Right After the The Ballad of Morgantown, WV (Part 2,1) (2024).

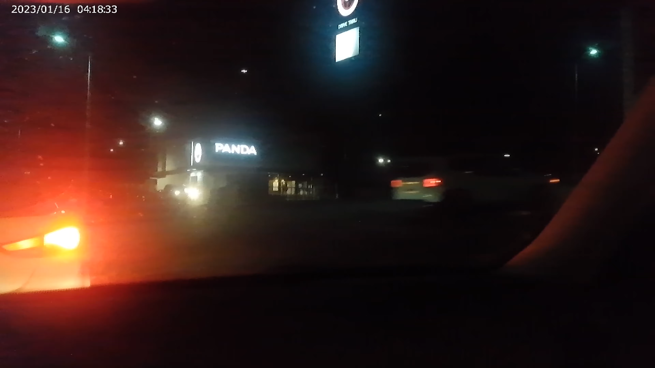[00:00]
Okay, so apparently I should have went further off to an exit
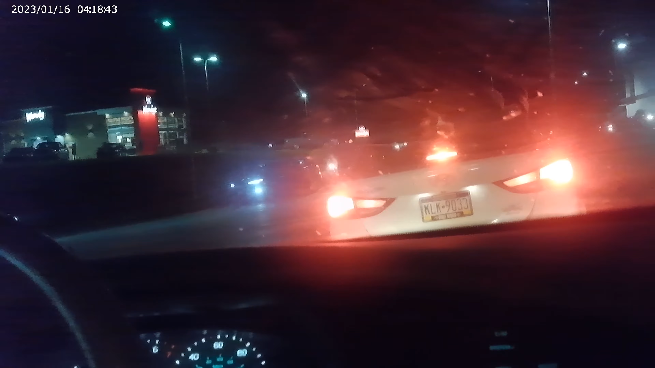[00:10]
for the downtown part, because I'm nowhere near downtown. There's a lot here, but I want to get downtown so I can walk around and see things, so.